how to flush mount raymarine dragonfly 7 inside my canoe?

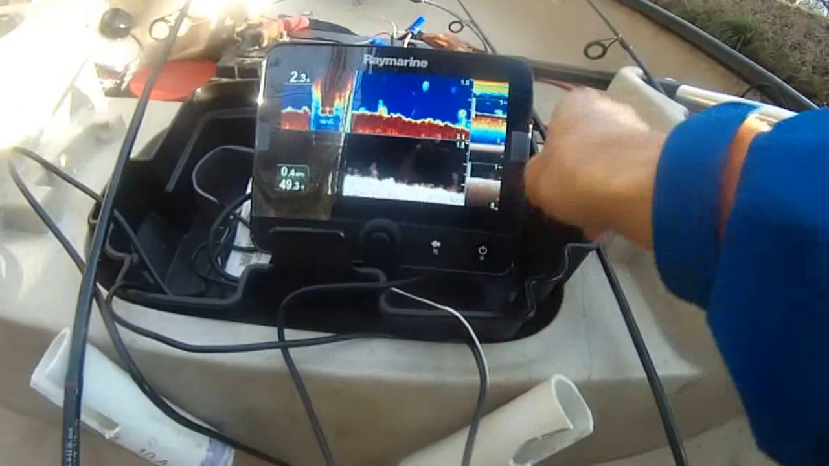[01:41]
take a photo of anything on this screen
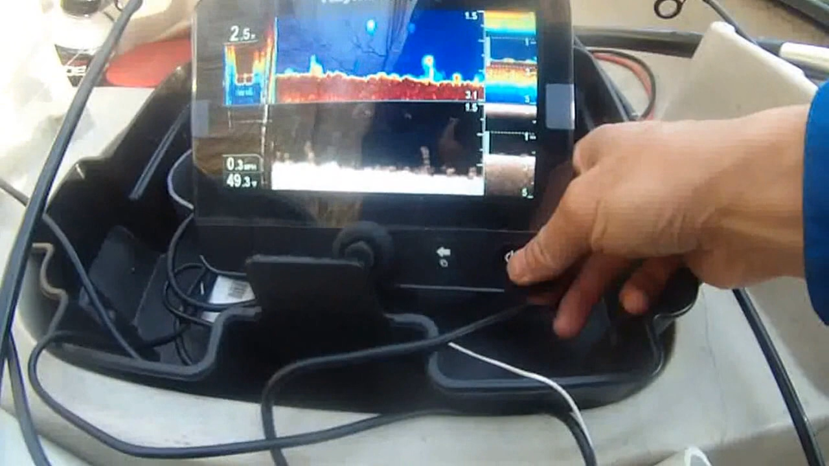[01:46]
just press this power button and then use the joystick to uh
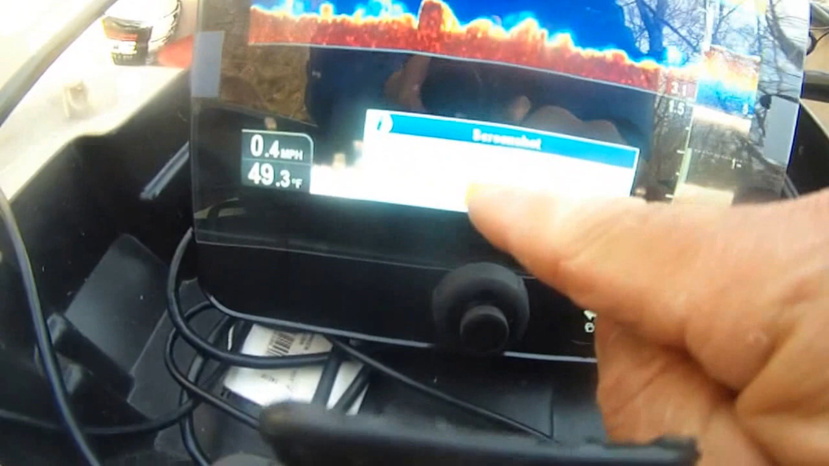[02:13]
On screen: water 49.3°F, speed 0.4 mph
it's going to say uh the image has been saved
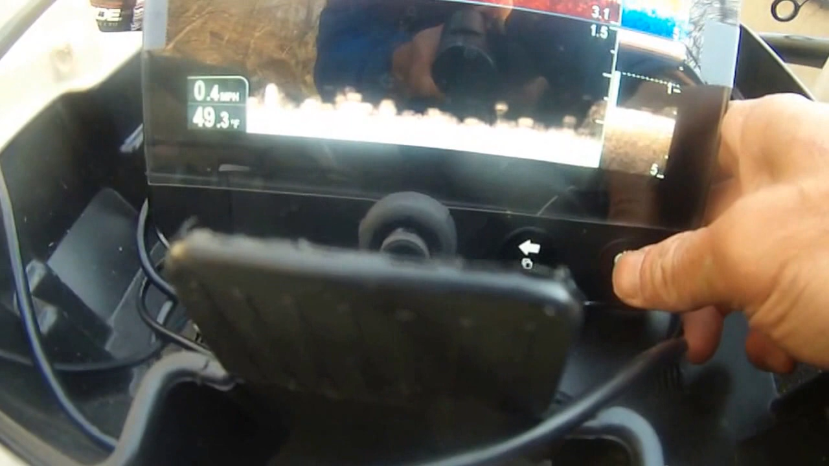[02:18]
On screen: water 49.3°F, speed 0.4 mph
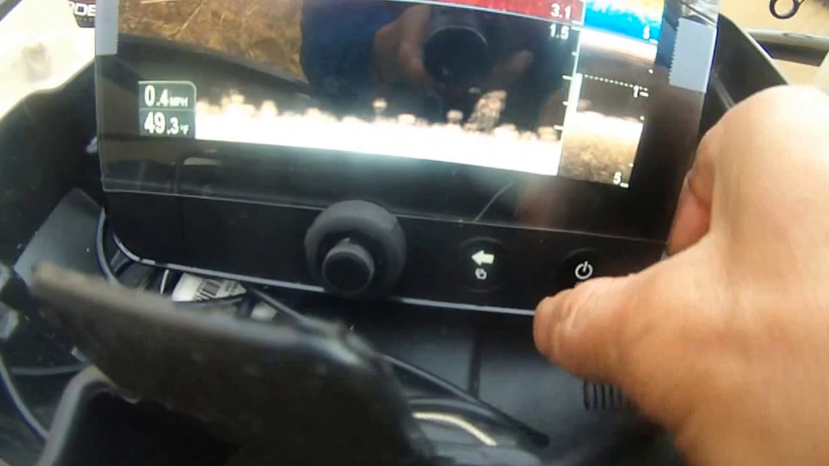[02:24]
On screen: speed 0.4 mph
and then power this back button can take us back to the vision here is the sauna down down vision
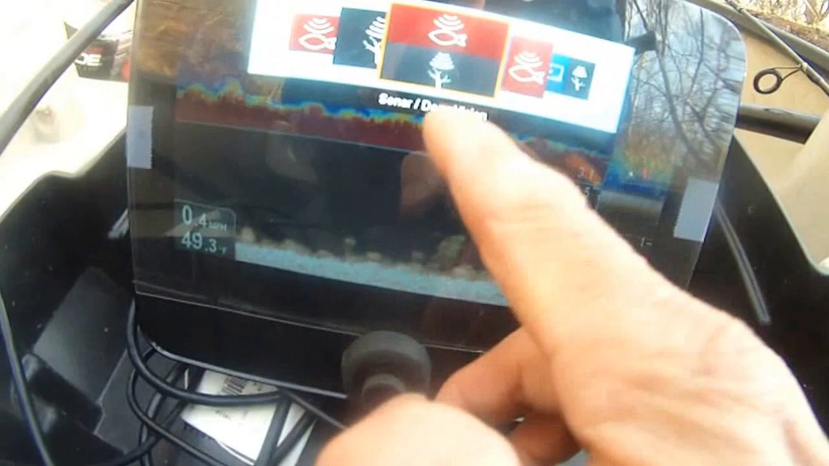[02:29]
On screen: water 49.3°F, speed 0.4 mph
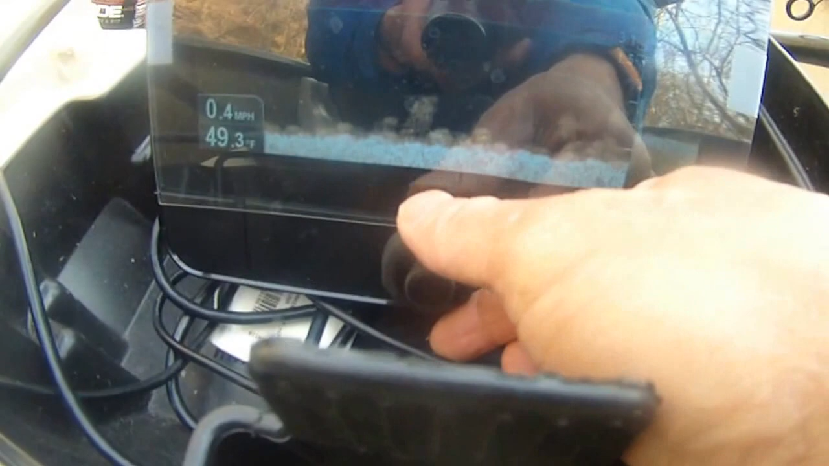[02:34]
On screen: water 49.3°F, speed 0.4 mph
turn this dial and then here's the down vision uh chart and so forth